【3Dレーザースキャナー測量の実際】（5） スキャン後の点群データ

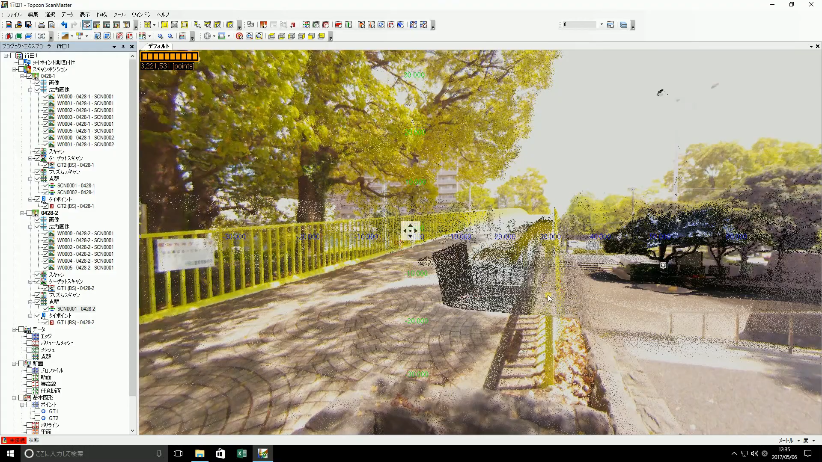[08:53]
これが天群に色がついている状態ですねはいじゃあこの天群をですね今度ひとまとめにしてですね一つの天群だよというように認識させるという処理を行います
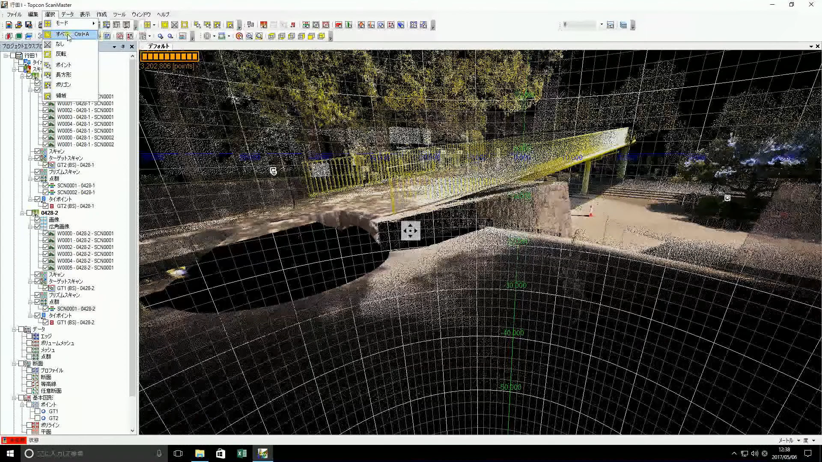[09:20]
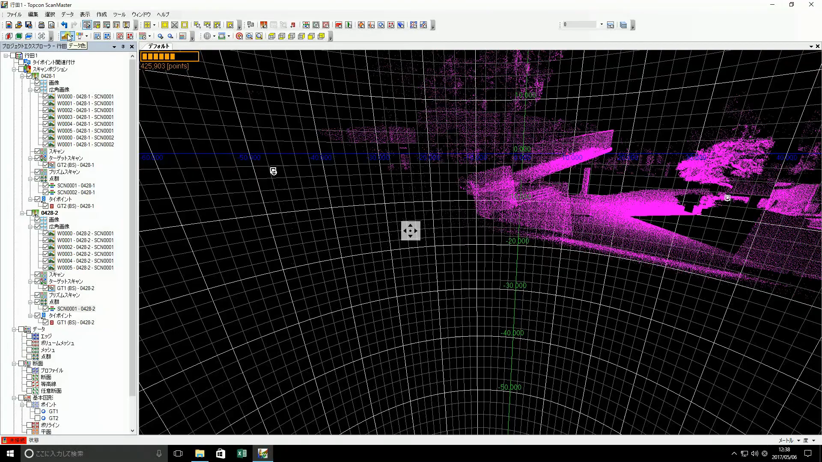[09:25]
まずですね今天群全ての天群をですね
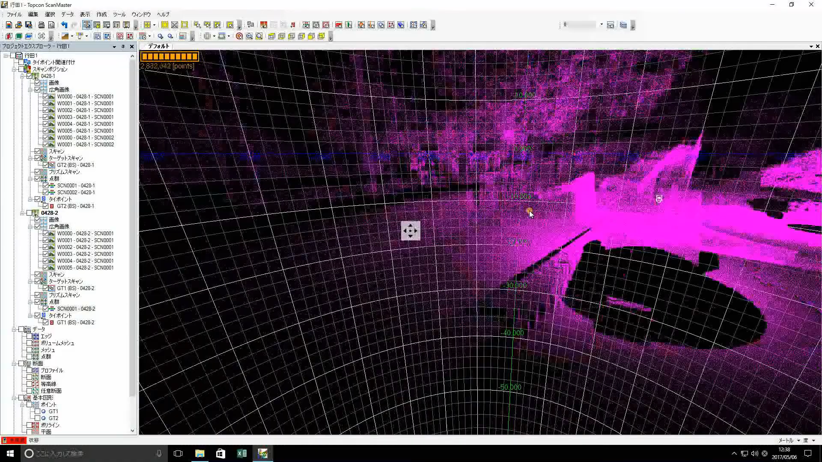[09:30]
選ぶというような形を取ります今この赤くなった状態で今座標と色情報がついた点を全て選んだという状態になりましたこれが今一つの天群として認識されたよという形です
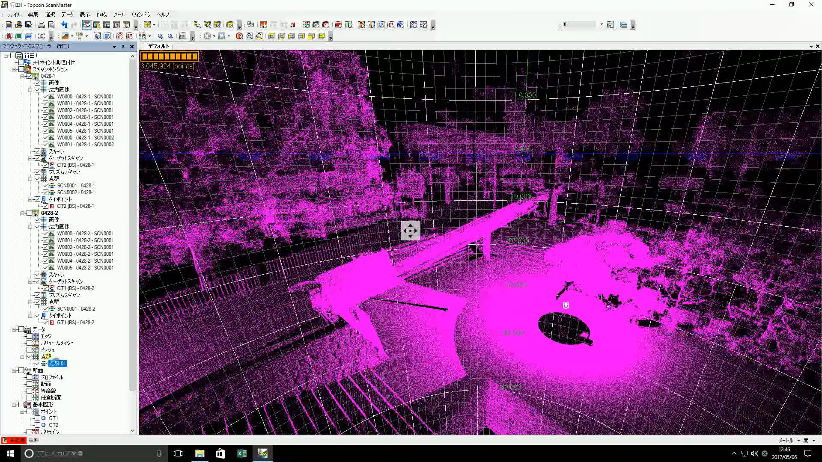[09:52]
で今度はこれをテキストデータとして出力しますこの点の一点一点の情報ですねXYZと反射強度とRGB移動
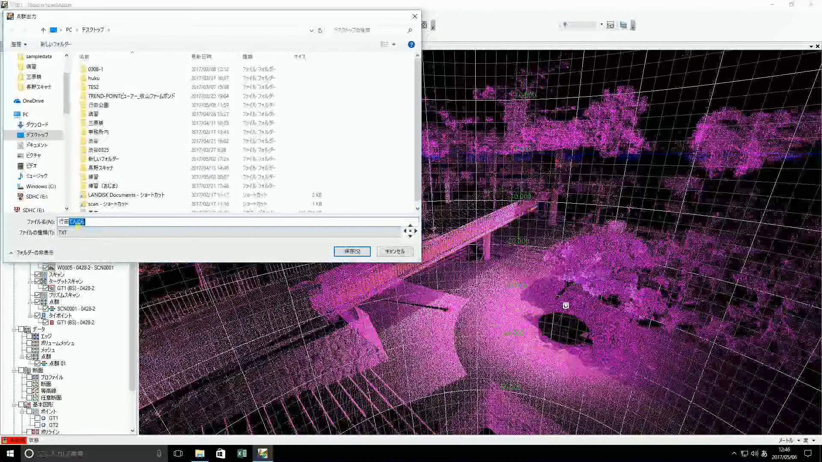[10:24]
情報というのをつけたような形でですねテキストファイルとして書き込むことでそのテキストファイルが他の処理ソフトで
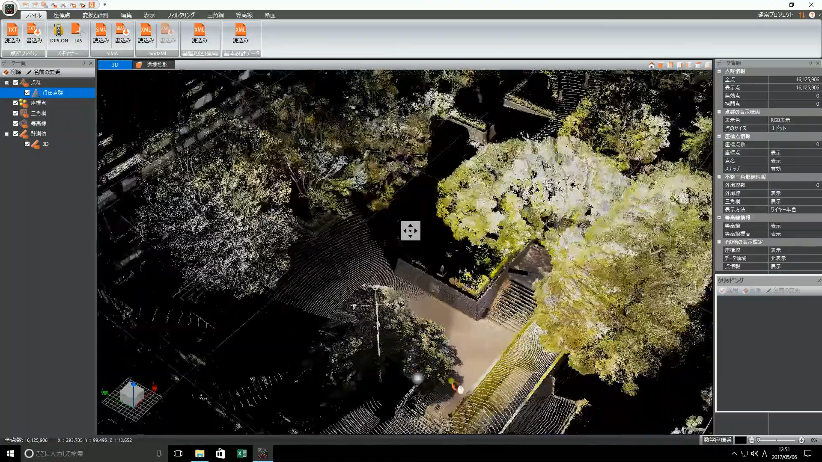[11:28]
すごくサクサク動いてですね
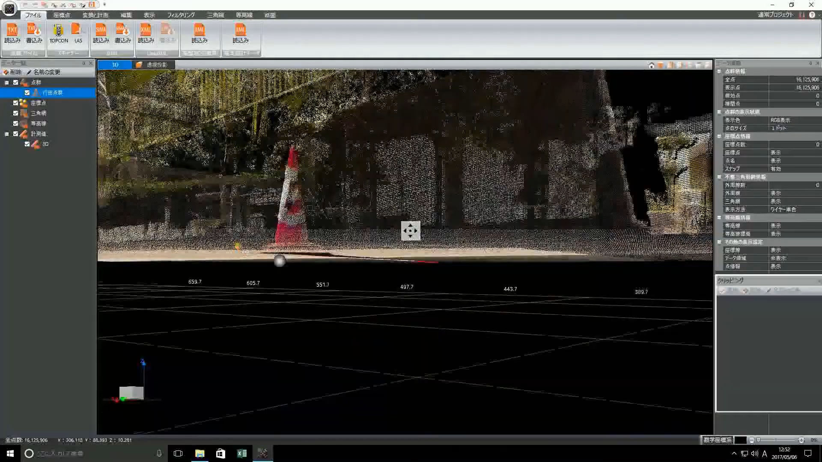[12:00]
ラコンの向こう側というのはやっぱり四角になっているのでちょっと抜けているというのと
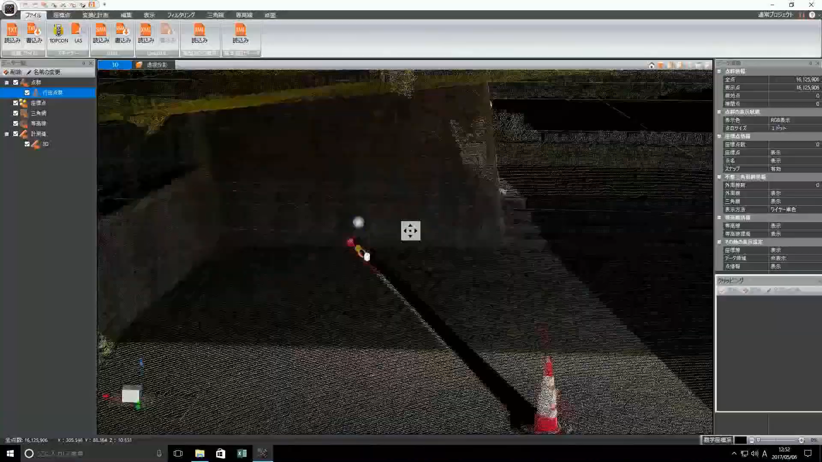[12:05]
色がちょっとずれてついちゃっていますねあとちょっと線が入って濃くなっているところと薄くなっているところというのは
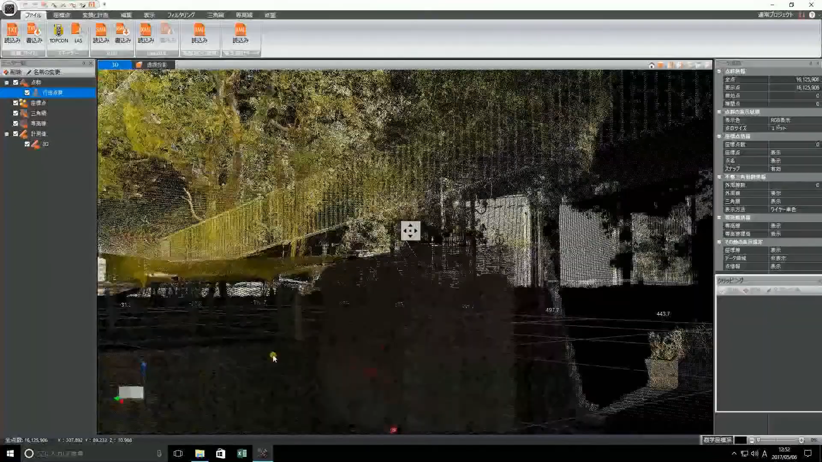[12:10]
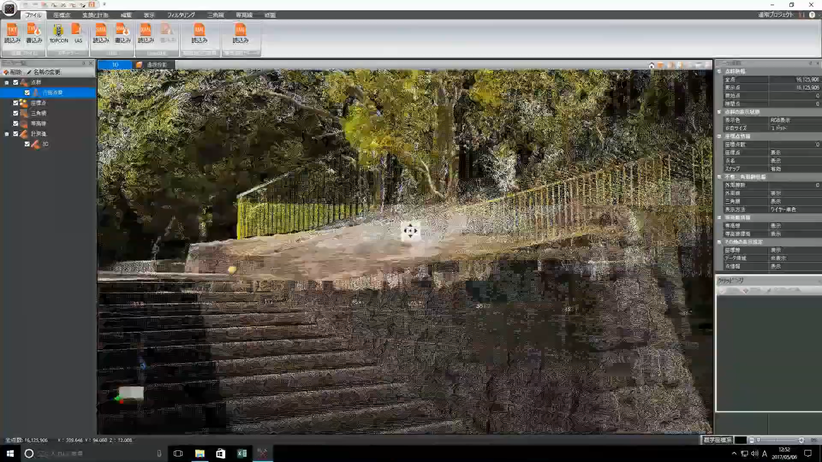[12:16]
密度を濃くとったところと薄くとったところで差が出ているというような形です
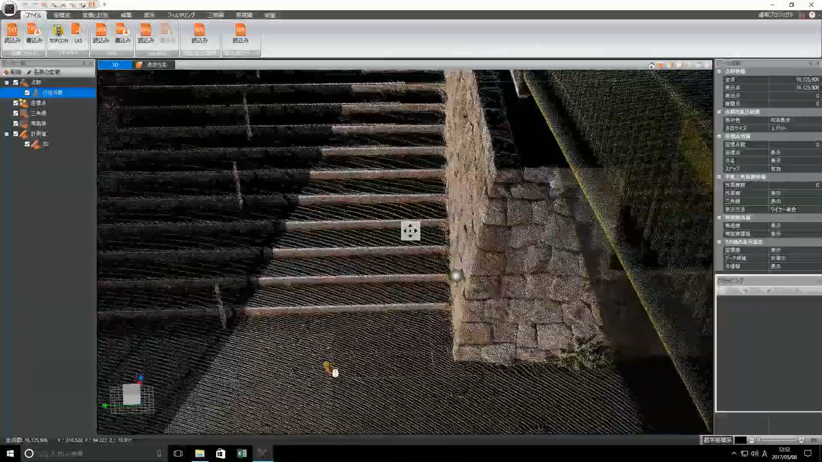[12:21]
やっぱり密度が濃いところは
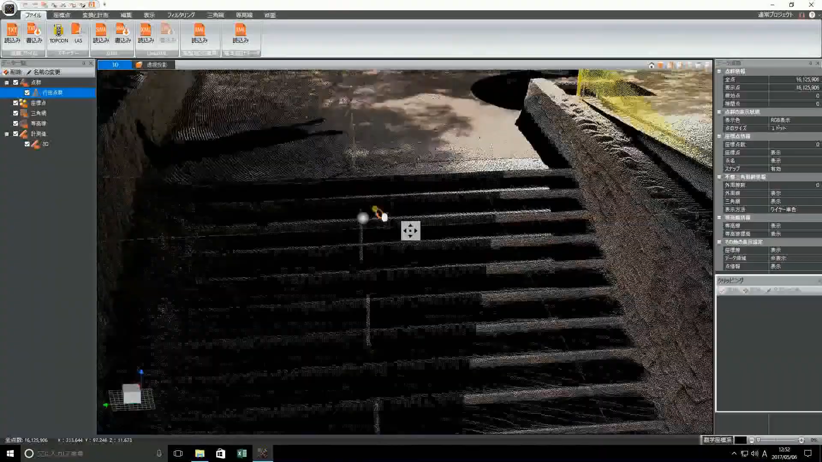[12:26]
手の数が多いんでしっかり釣っているというような形になりますね
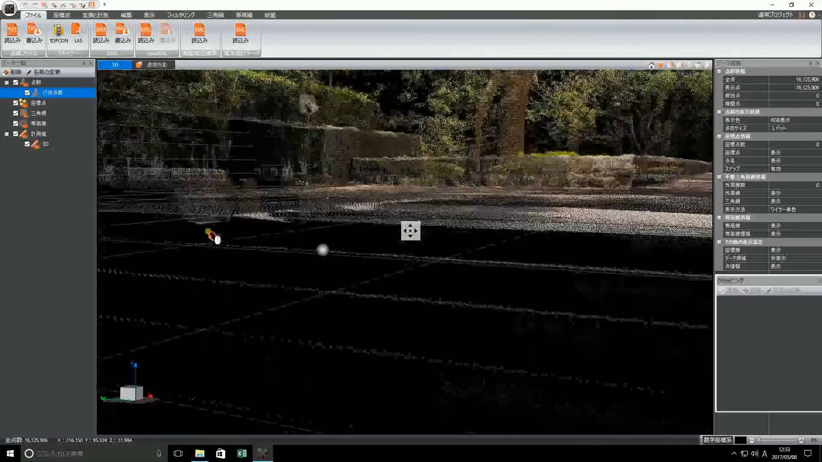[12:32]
階段の上の抜けているところも機械を据えたところの四角になっている部分になっています
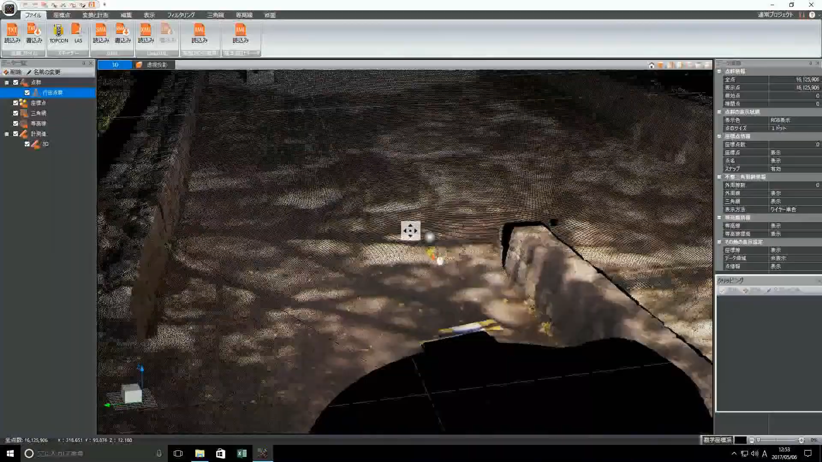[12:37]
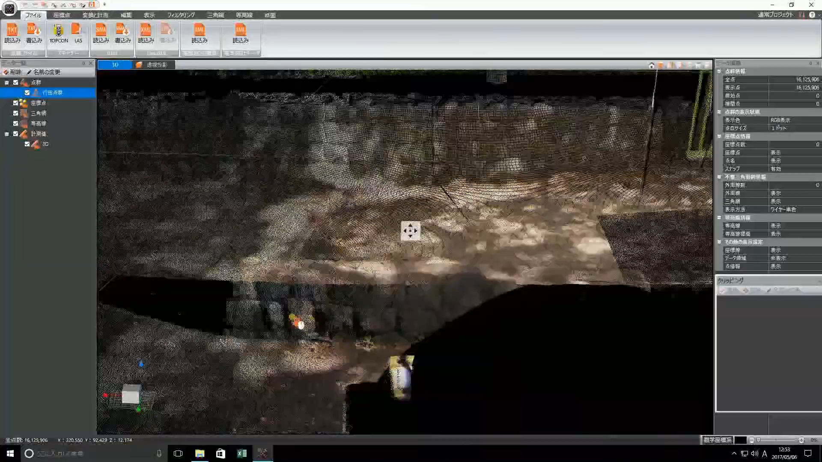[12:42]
結構このソフトもですね感覚的に動かせるんで
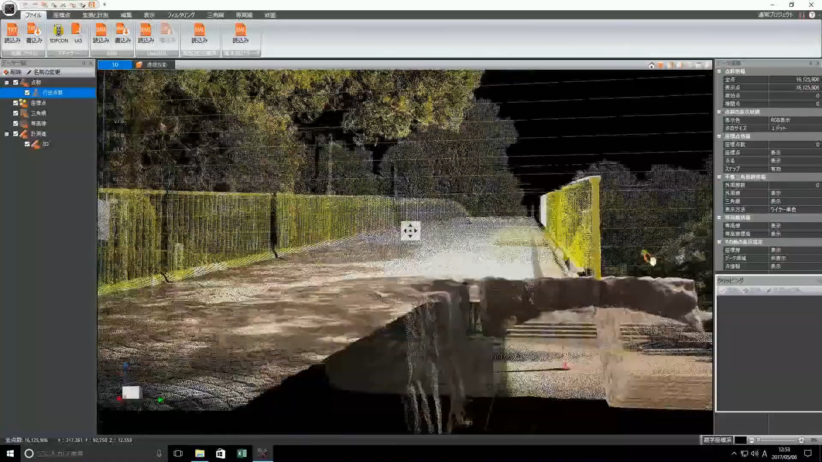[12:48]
最初のうちはちょっと操作に手こずるとは思うんですけども
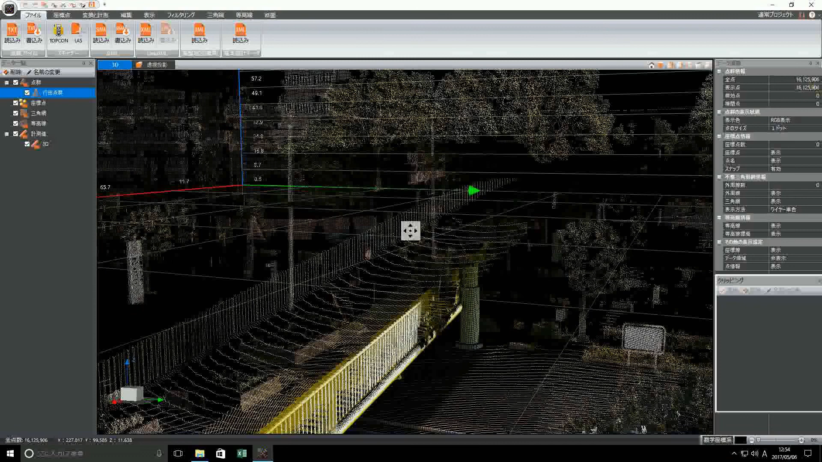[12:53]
慣れてくるとやりやすいかなと思います
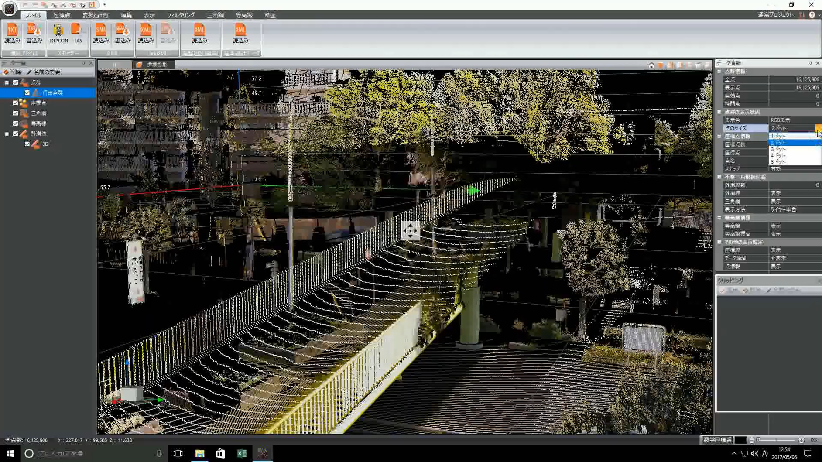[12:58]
今ちょっと点の大きさをちょっと変えてですね一つの点の
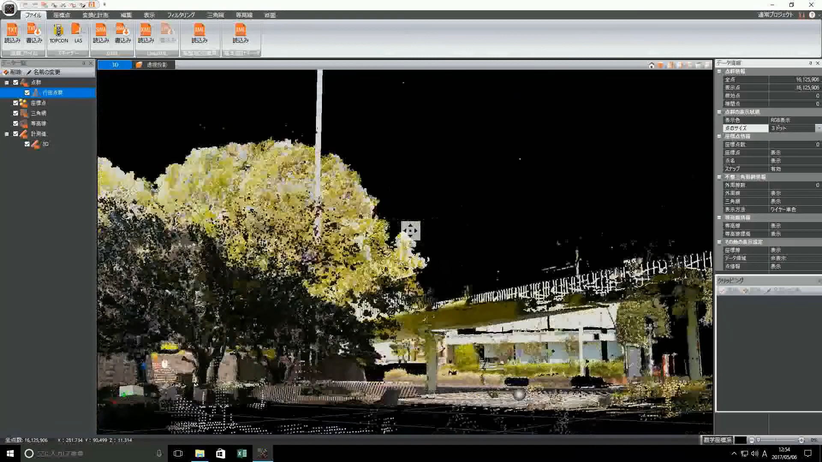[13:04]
大きさを大きく表示させるようにしました